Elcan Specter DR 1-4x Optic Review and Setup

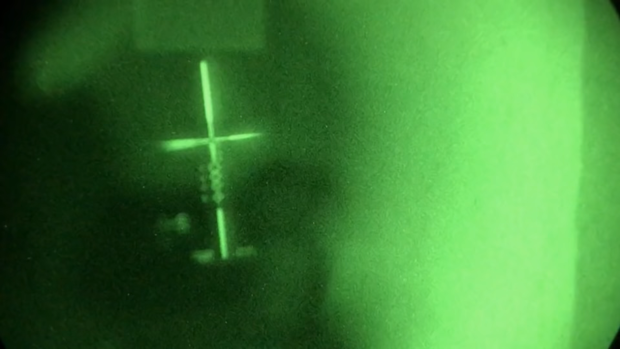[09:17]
And it's extremely usable under night vision.
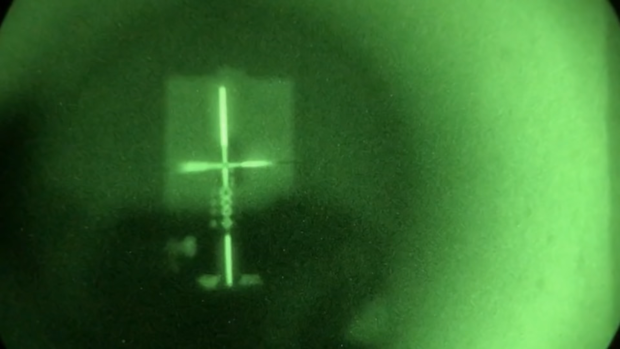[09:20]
So compared to a lot of low power variable optics where I'm not able to use them at all under night vision, I'm able to use the Elkan Spectre because of its illumination and also its ability to transmit light through the optic.